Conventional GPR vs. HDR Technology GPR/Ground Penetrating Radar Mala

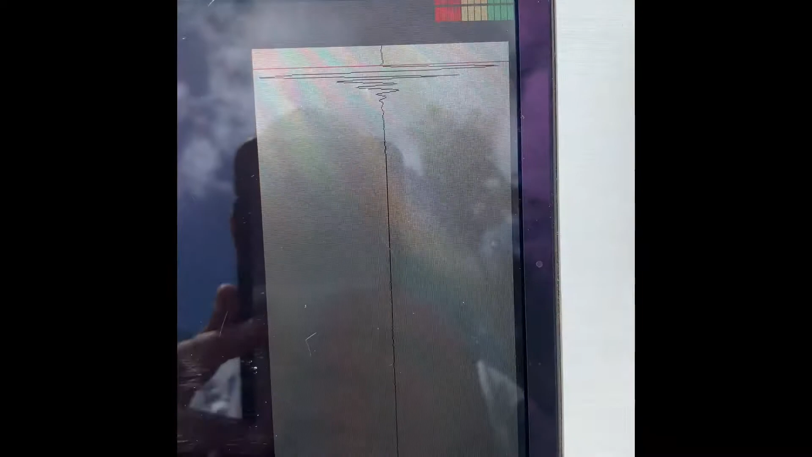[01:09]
We have GPS coordinates coming in on the Pro system, the HDR system.
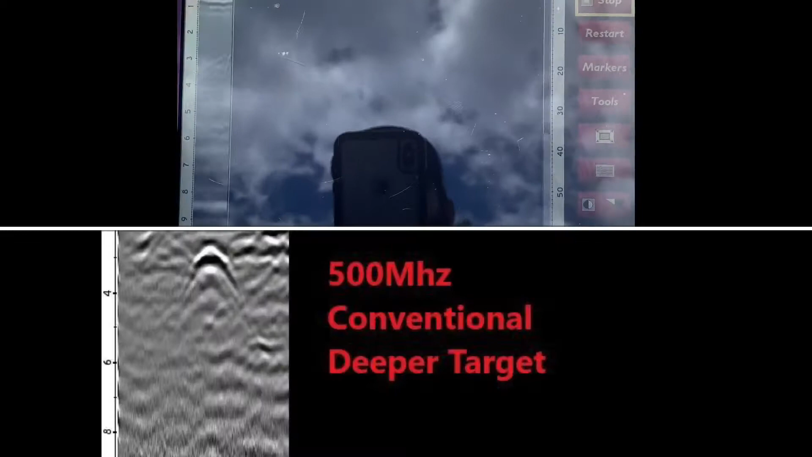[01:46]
We're going to come back over to some utilities.
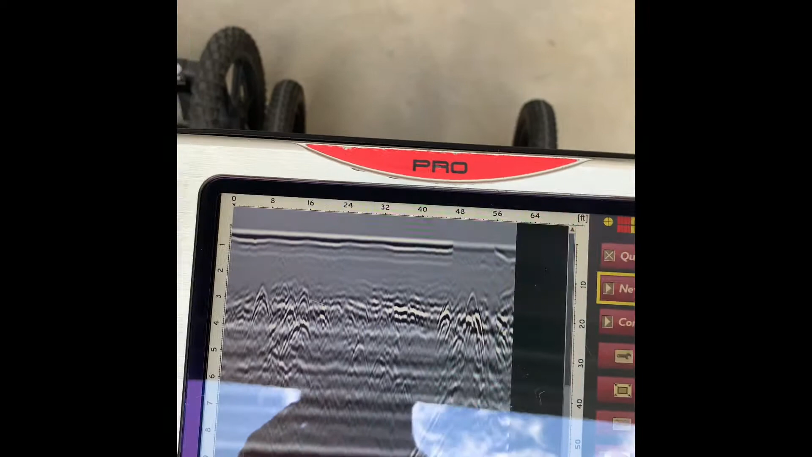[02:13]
So if we click stop, we can clearly see we've got some utilities going on there and
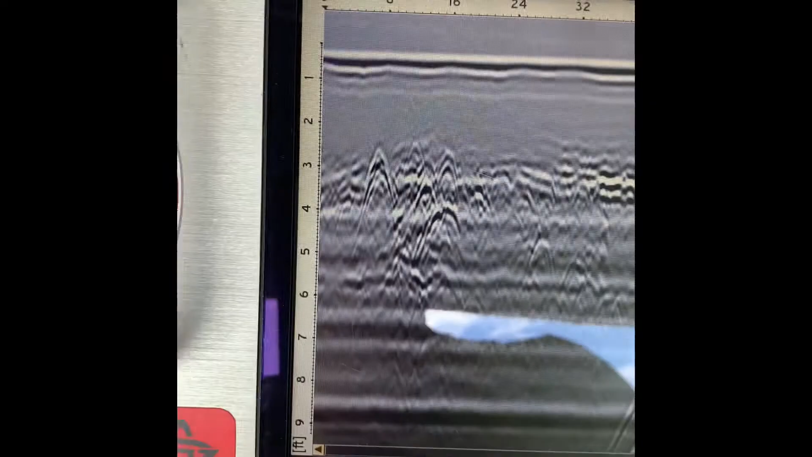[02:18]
we have that storm drain supply noise filter.
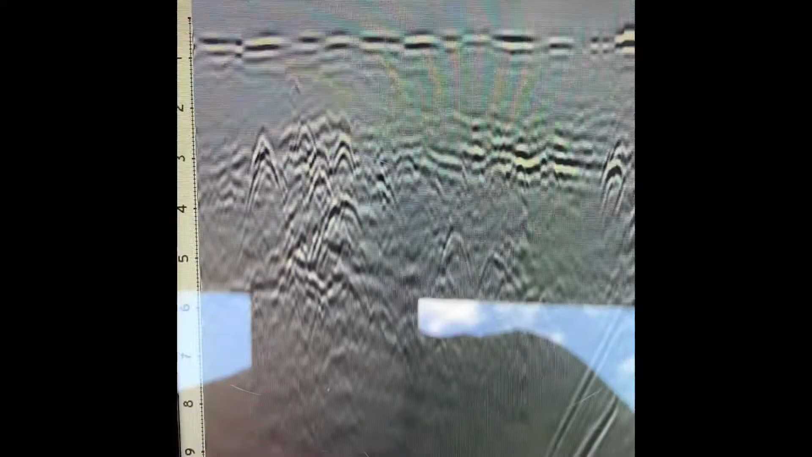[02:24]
We can mess with the contrast a little bit. Let me see that storm drain
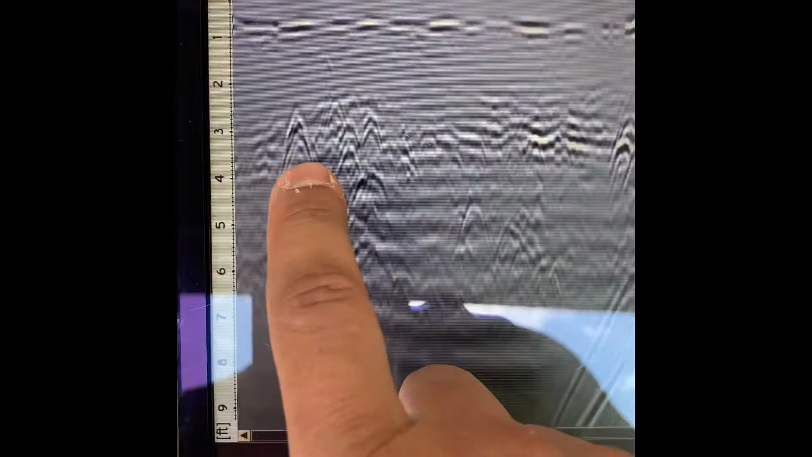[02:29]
there and a little grouping of utilities there.
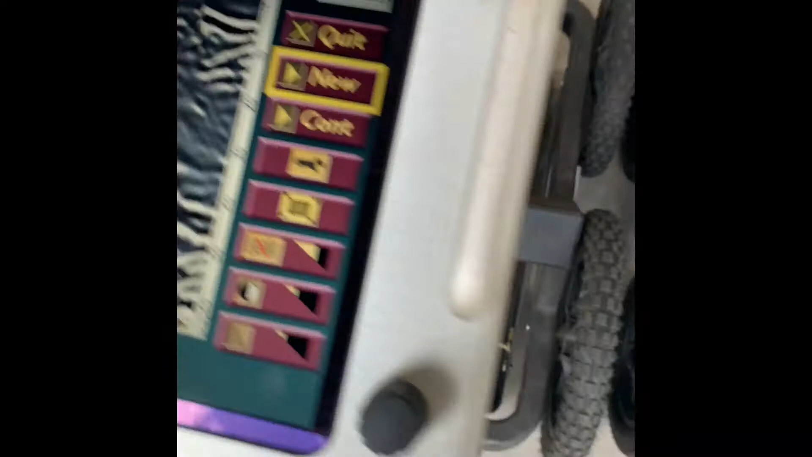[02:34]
If we come back over to the X3M, that's our grouping of utilities.
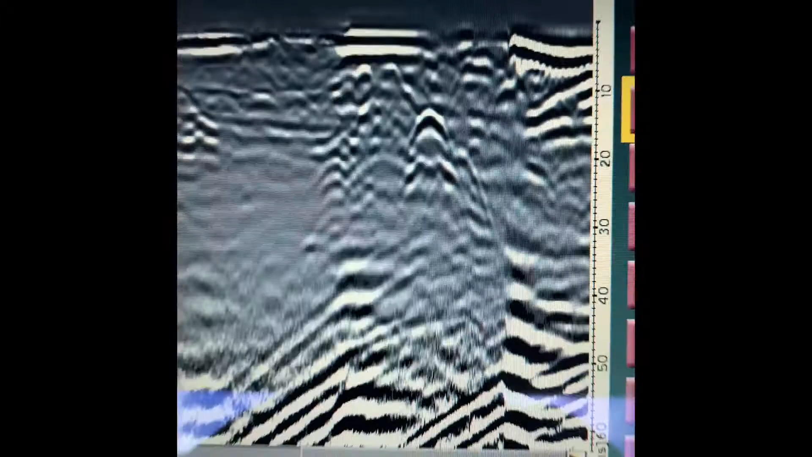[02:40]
And let's see if we can see that storm drain.
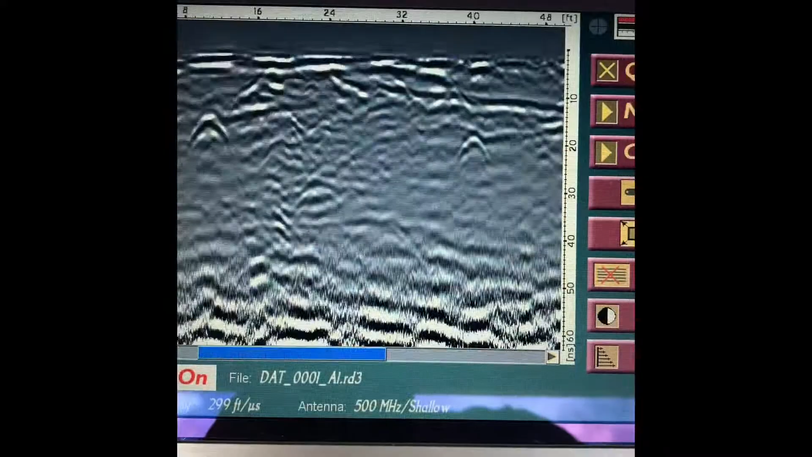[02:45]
And there's that storm drain there.
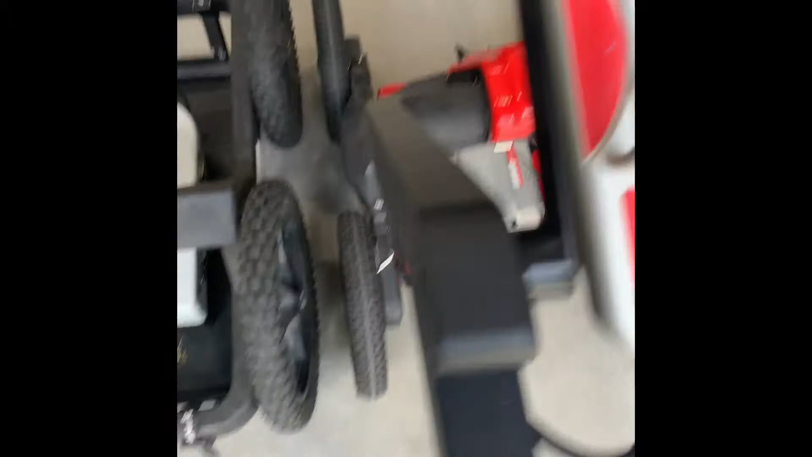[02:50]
So if we look there, it's pretty sharp here.
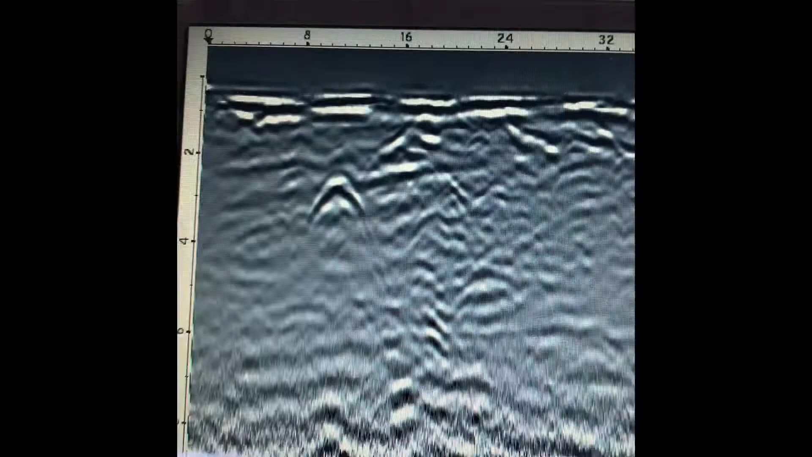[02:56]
Obviously, you can still see it here, but it's the detail in the HDR that we're seeing that's different than conventional GPR. We also see this other utility here.